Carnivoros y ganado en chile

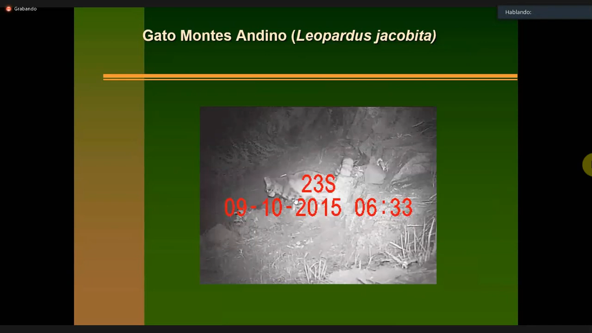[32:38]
Estos son unos, les presento el gato andino, que ya llevamos 20 años estudiando psicología cuando comenzamos.
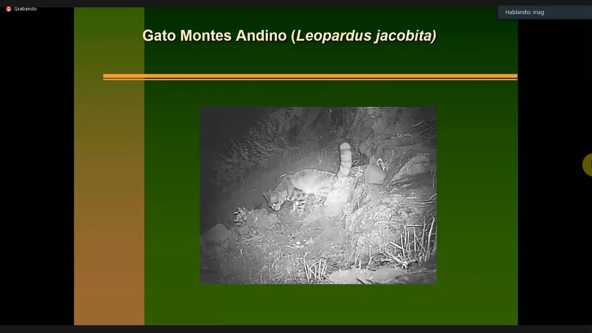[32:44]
Este es un video de trampacámara.
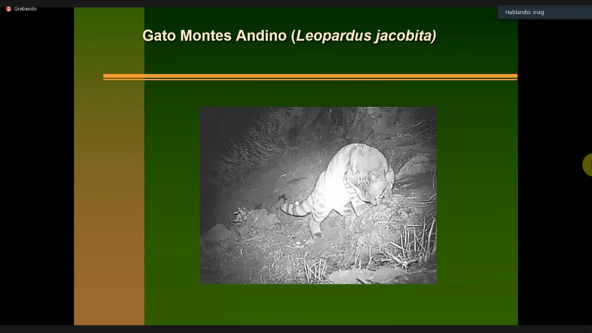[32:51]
Después le voy a contar un poco de esta técnica de trampacámara que ahora todo el mundo usa.
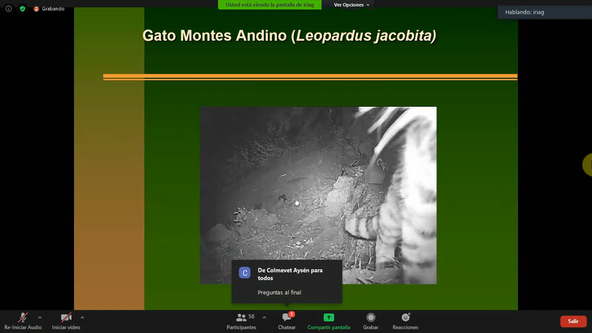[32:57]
Fuimos los primeros en Chile en utilizarla gracias a un amigo gringo que llegó con las primeras trampas cámara en el año 99.